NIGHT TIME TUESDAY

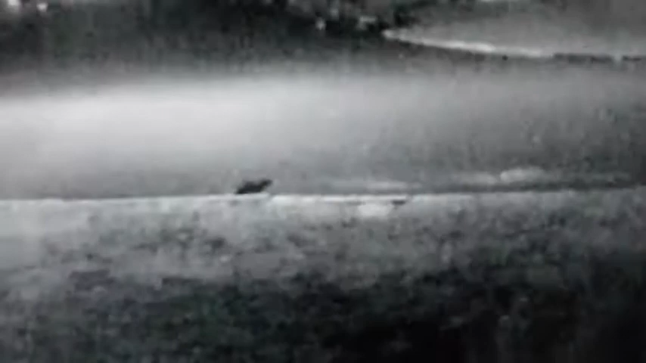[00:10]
Were you just checking to see if the coast was clear? There's two of you.
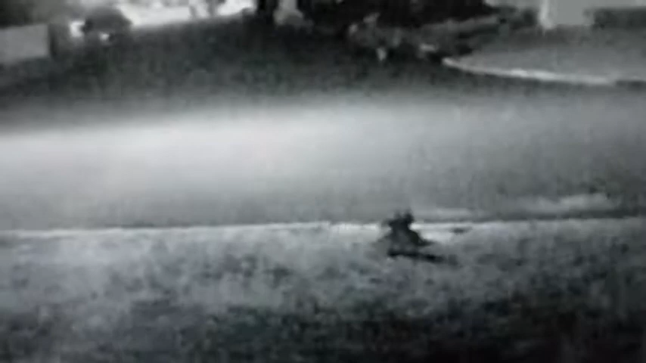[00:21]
Oh, there you go. Is it Mommy and the baby? Are you a new couple?
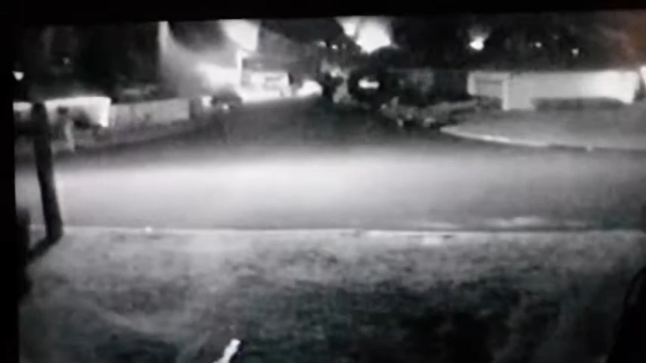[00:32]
Well, looks like somebody's out walking their dog at 2:30 in the morning. Well, they need to get walked one way or another. Doesn't seem to be a very well-trained dog, but... Now let's look down the sewer. No raccoons over there right now.
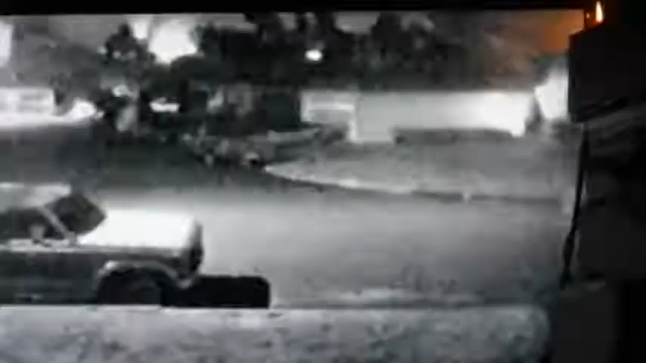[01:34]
Who do we have here? What you doing, little one? Oh, is that truck in your way? I'm sorry. But it's a public street.
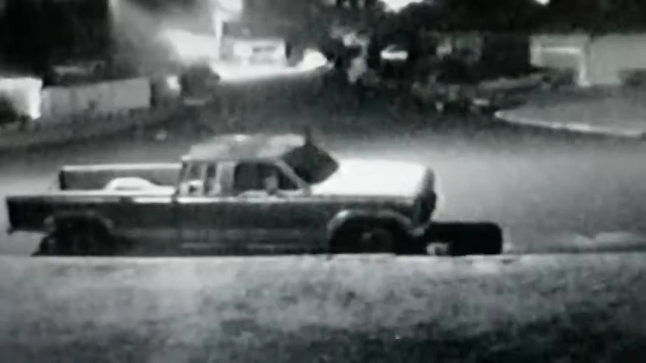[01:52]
And he's a nice guy. He lives across the street. Now mark your territory. Scratch your little paws. Get the scent down.
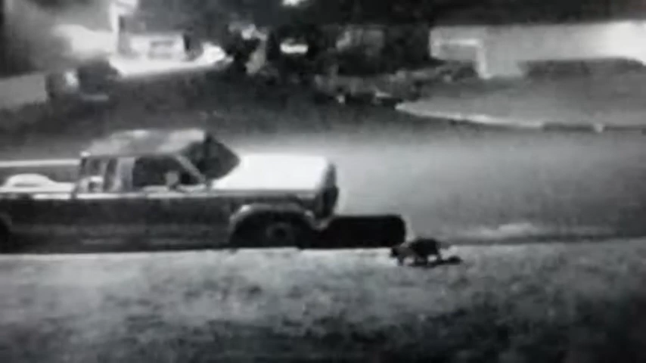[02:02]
There was a dog coming through the other day. Ooh, there's good smells out there. Oh, I see something sneaking at the back of the truck. Yeah, there's your buddy. Oh. Just kind of cross in the middle of the night, huh? Not even going to shake hands or pat each other on the back or nothing.
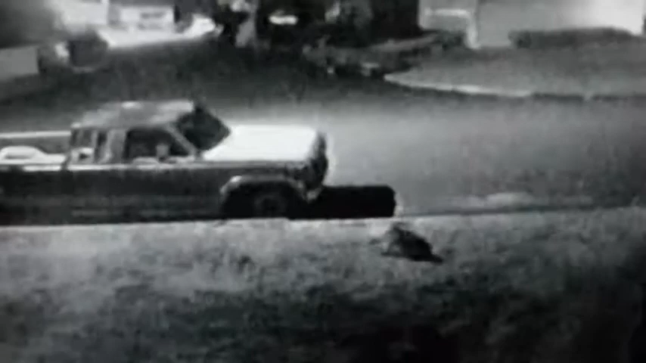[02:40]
Well, go up to the tree.
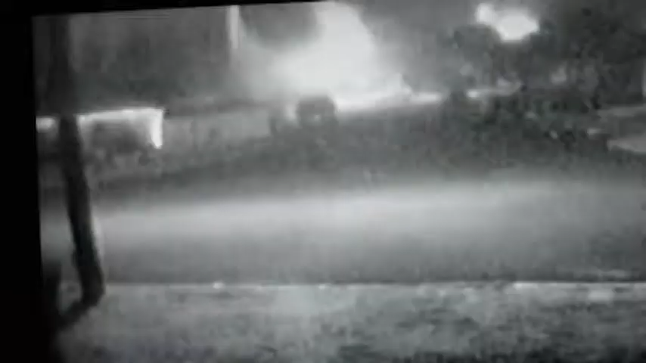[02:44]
Oh, who's that sneaking in the fog? Who's that sneaking in the fog? Who's that sneaking in the fog? Going down to the other end.
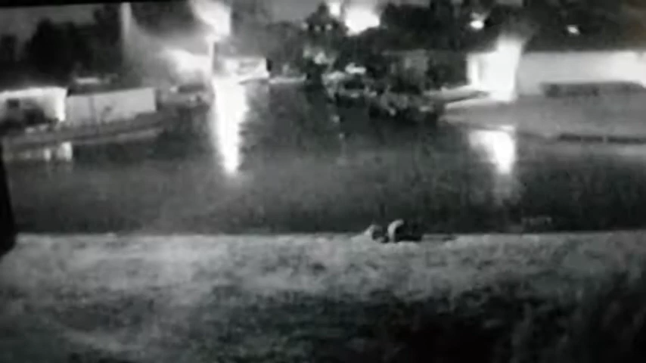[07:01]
Look at the water running down the curb. Should we put a little boat in there?
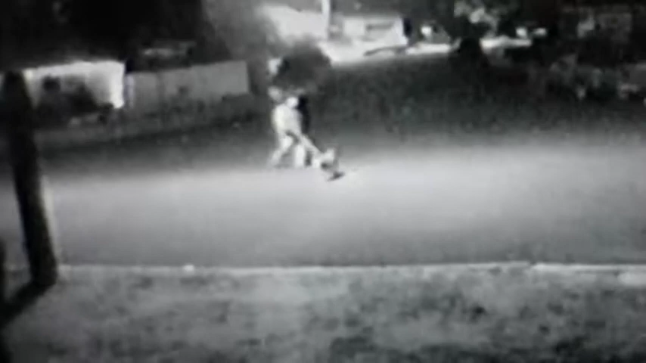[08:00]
Oh. I hear him barking. Watch out, we get raccoons and skunks. Dog is not very well trained.